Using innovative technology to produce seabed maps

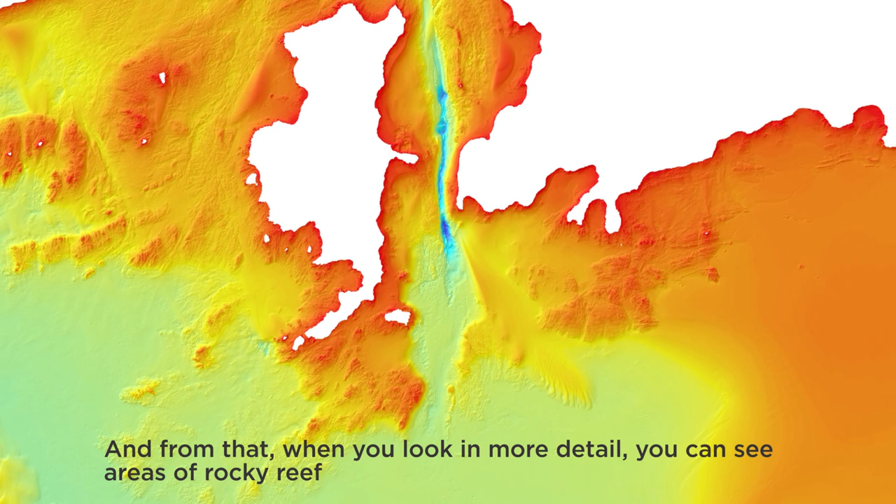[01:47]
and from that when you look in more detail you can see areas of rocky reef and you can see areas of sand waves and